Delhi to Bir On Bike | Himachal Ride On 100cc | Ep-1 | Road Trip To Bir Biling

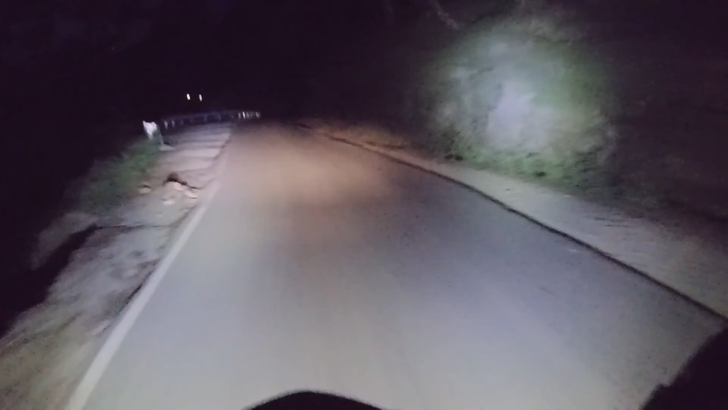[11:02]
अपन ने जो आने से पहले लाइट लगवाई थी बाइक के अंदर एक्स्ट्रा, वो अब काम आ रही है, जरा देखिए।